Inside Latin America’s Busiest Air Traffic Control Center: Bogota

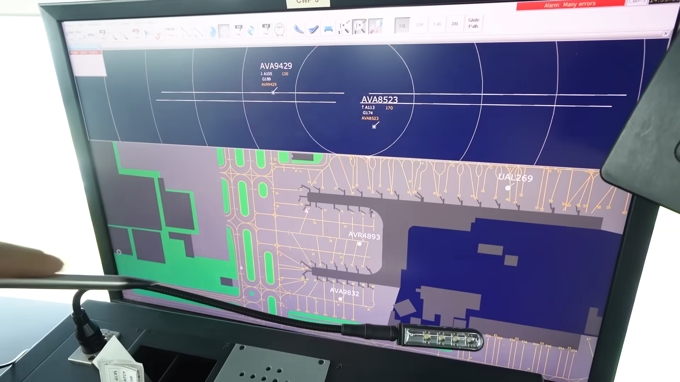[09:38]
And approximately five minutes, this aircraft is ready for taxi.
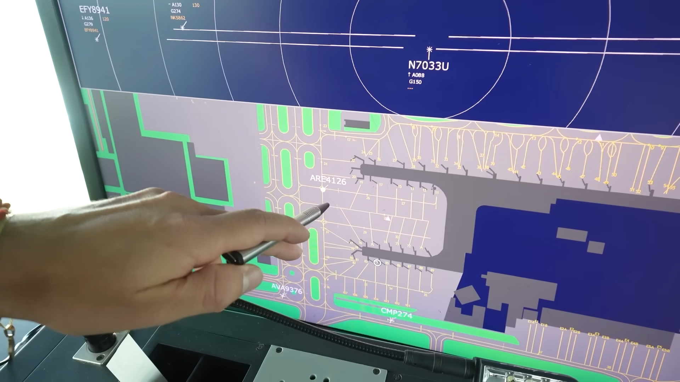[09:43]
And the taxi instructions will be, Foxstroke Echo,
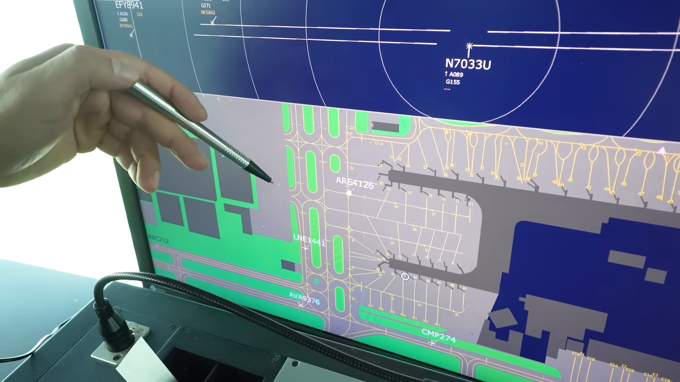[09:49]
and then to the holding point one-on-one for ride.
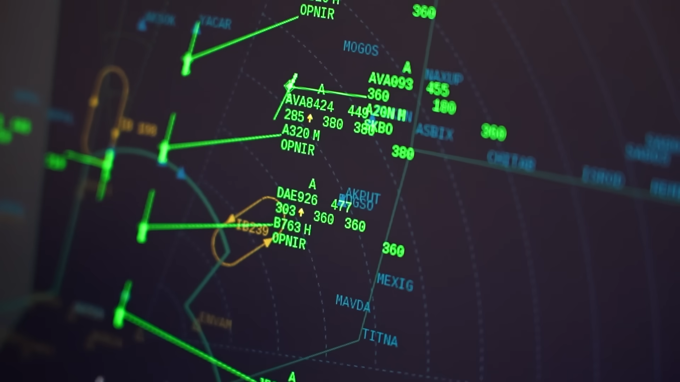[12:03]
Earlier we saw a Avianca 493, we followed the clearance, taxi and takeoff. After takeoff, I guess it will hand to the control center here? Yes,
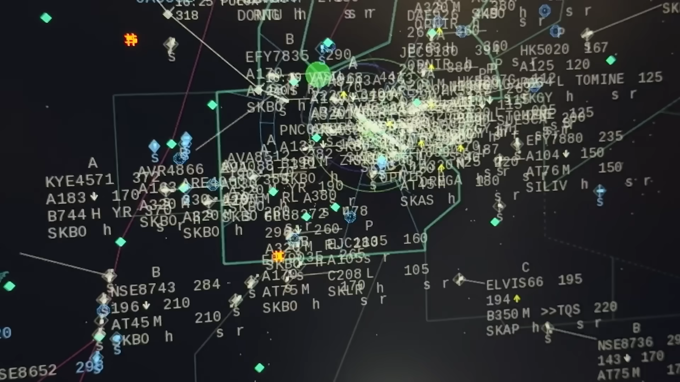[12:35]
So I guess you break into a smaller area, you work in a smaller area within the radar. Yes. Yes. And am I right?
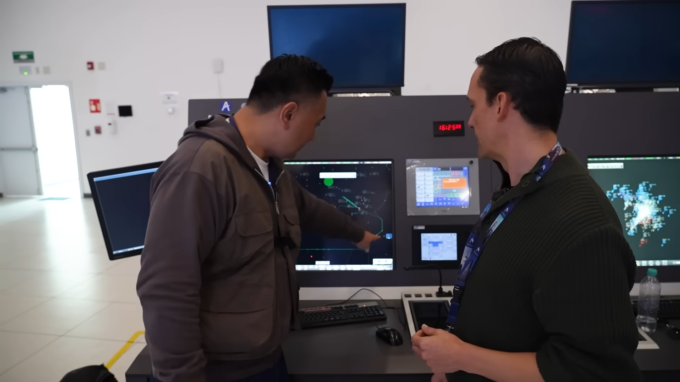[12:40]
This plane, let's say this plane is outside your radar.
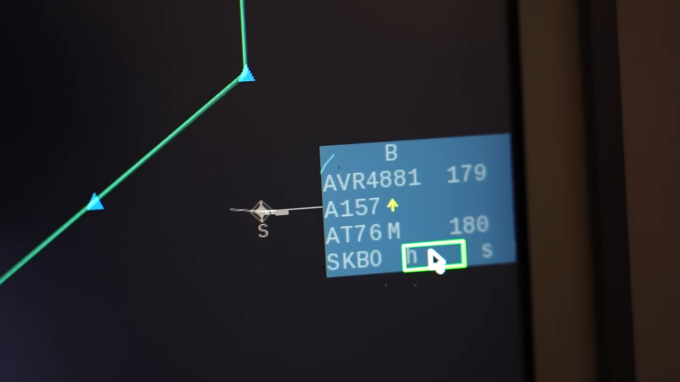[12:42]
Yes. If he comes near, it will become your area. You will speak to the pilot. That's right. He's going to call that frequency and the controller has two controllers.
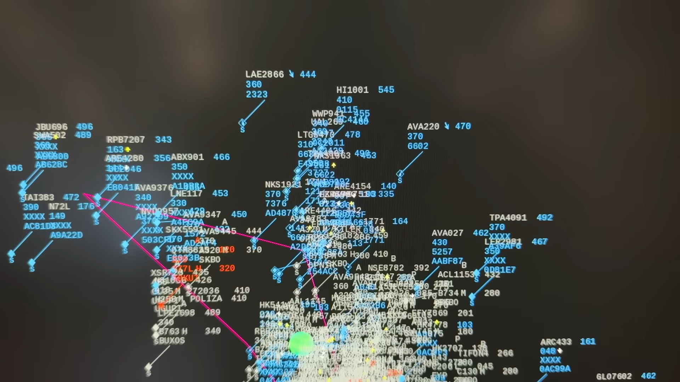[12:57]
Okay. So he'll call you first. Yes. With the right frequency. Then you can answer. Yes. That's right.
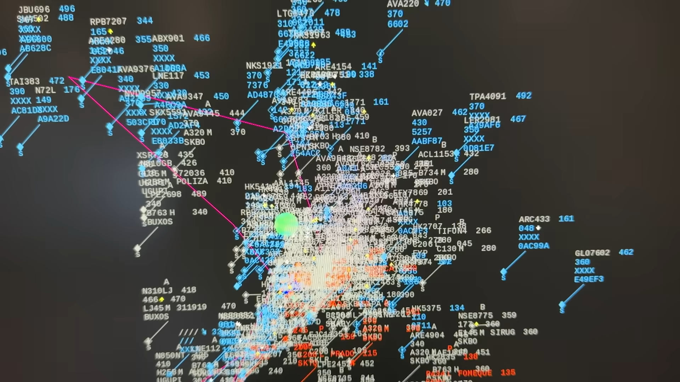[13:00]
One area I'm very interested in is how do you avoid mid-air collision because you handle so much traffic.
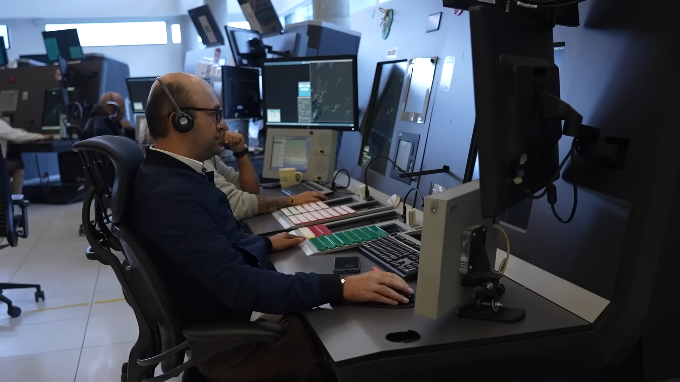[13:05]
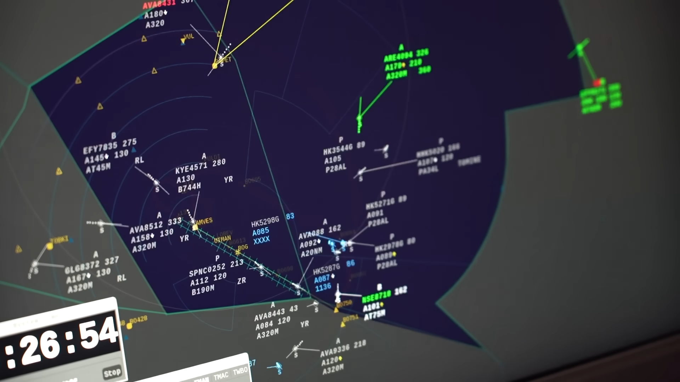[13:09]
In my screen, the system can predict the path two minutes before the planes could collide.
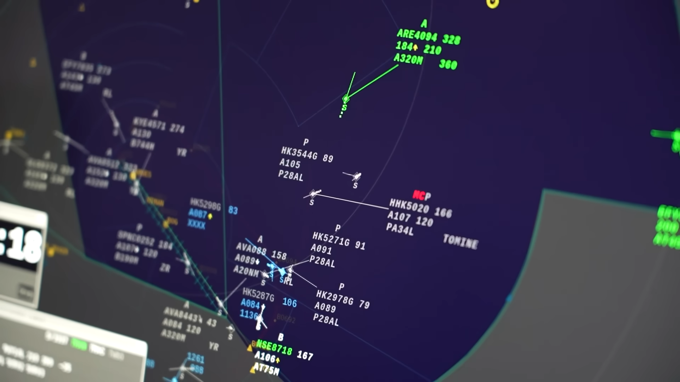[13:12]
I have enough time to tell pilots to change altitudes or to change heading or something like that.
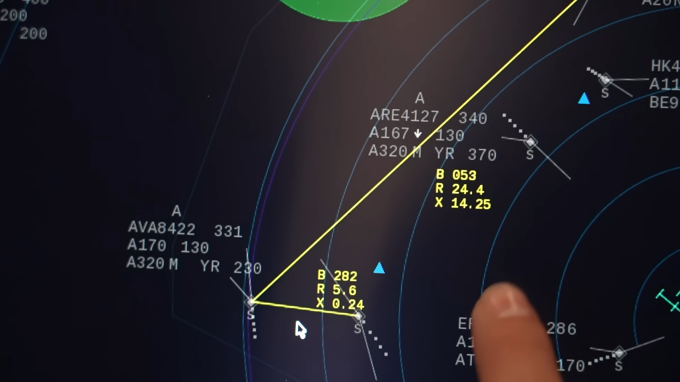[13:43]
In the system, we have the capability to link two planes and the system tell me what is the distance so far of these two planes.
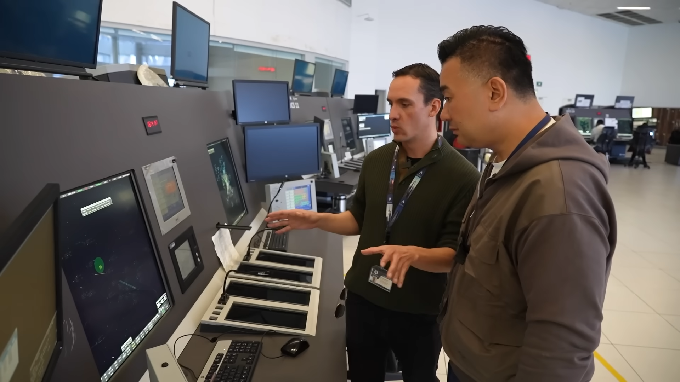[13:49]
Yeah.
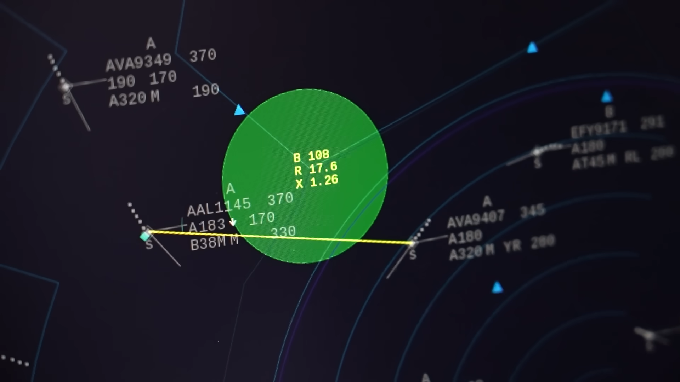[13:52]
And what about the bidding to each, the bidding of two planes. Ah, so that's good. You can actually linked up. You can see now they're about 16, 17 nautical miles apart. Yes.
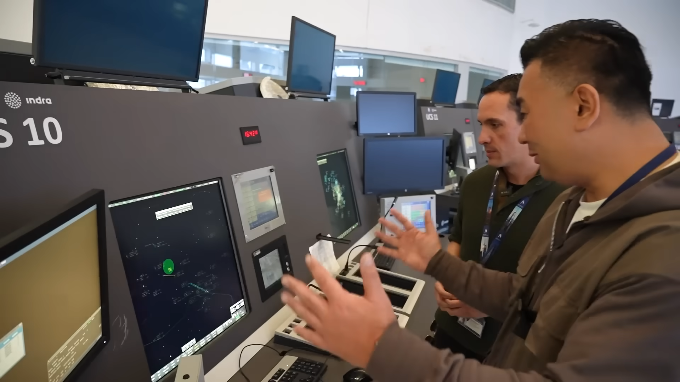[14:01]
So you know if they're heading closer or away from each other, right? Yes. And the system predicted that they are going to be at four miles,